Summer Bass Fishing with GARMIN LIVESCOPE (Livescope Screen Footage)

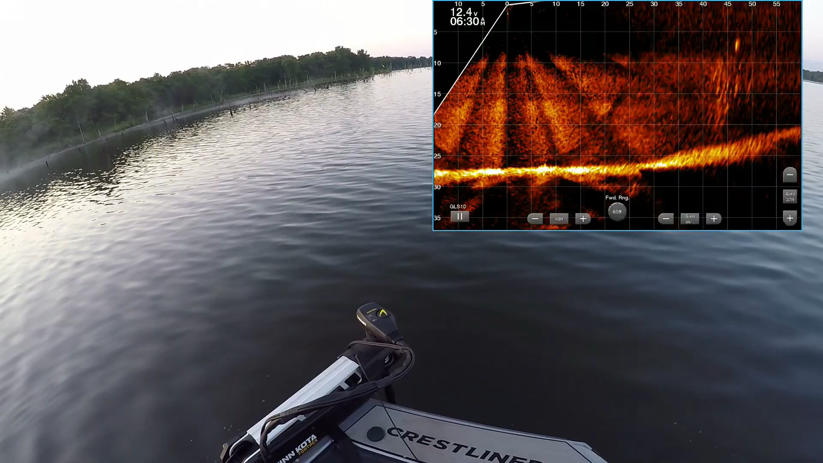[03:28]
See if we can see a few fish. Looks like there's a big one up above that tree.
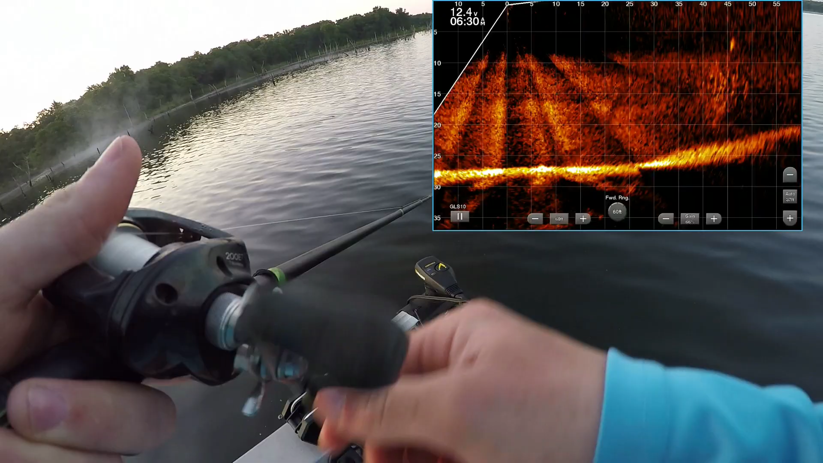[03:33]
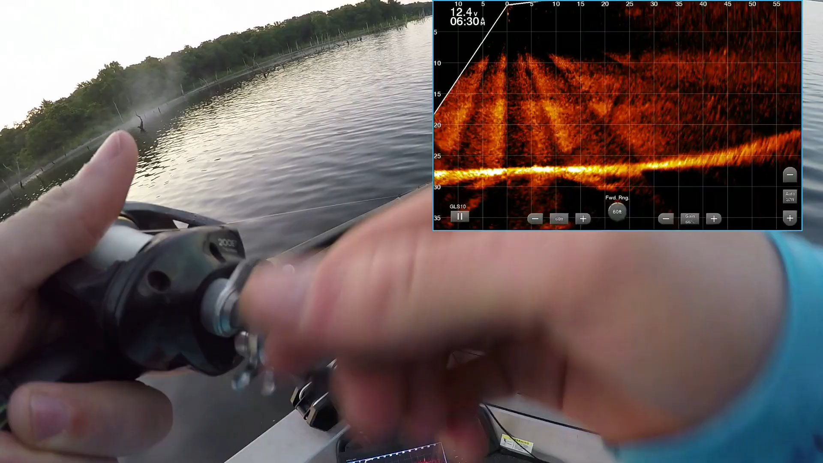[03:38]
Come on. Could be a good fish. They're just really difficult to make eat this glide bait sometimes.
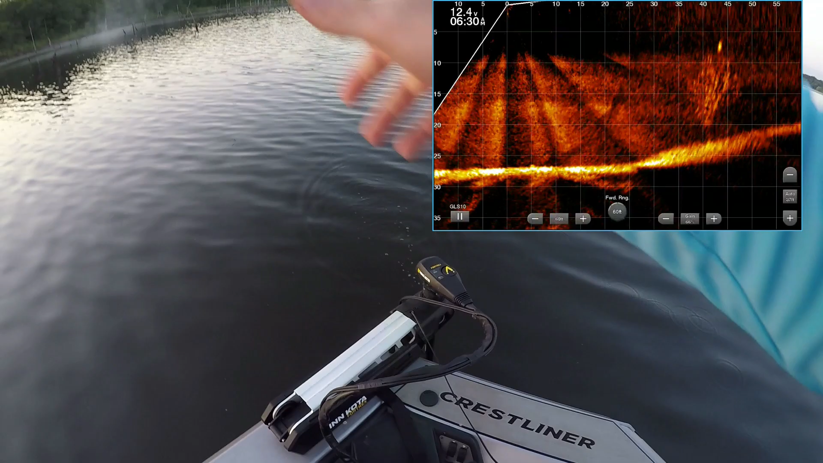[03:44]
They don't always want to eat it, and when they do, sometimes they don't get a hold of it very well. But man, I've caught some good fish on it here recently. Yeah, there's a good one in that tree. We can talk them out.
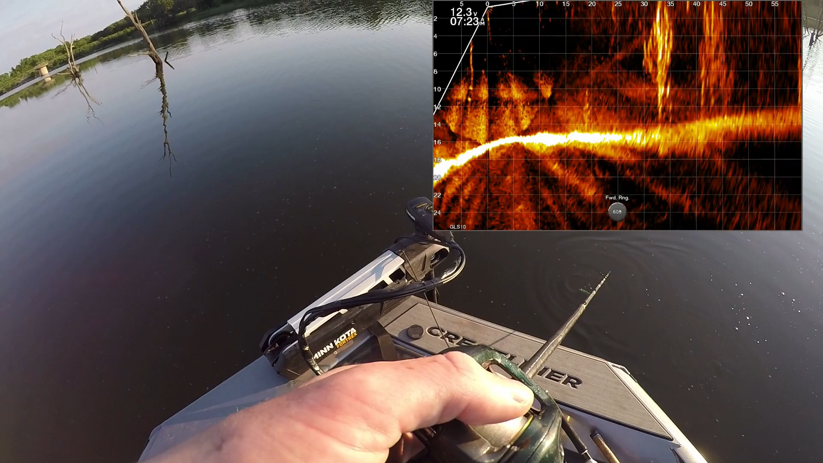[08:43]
Not big fish, but a whole bunch of them. It's a good sign. We're around them. I think the sun's really got to get up to help them eat for some reason. A little bit more wind wouldn't hurt, but it's hard to make these fish commit on the glide. You get a lot of follows, not a lot of eats. That was cool, though.
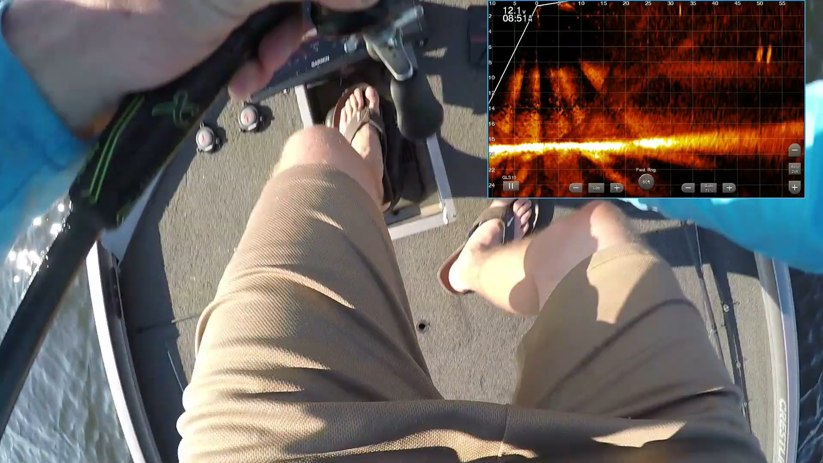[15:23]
There we go. That's what we're trying to find right there. It's two biggins. If I can get them to come up, those are good fish, really good quality fish. Come on, come up to it. No. Oh, they heard it. Yep, he's gonna eat.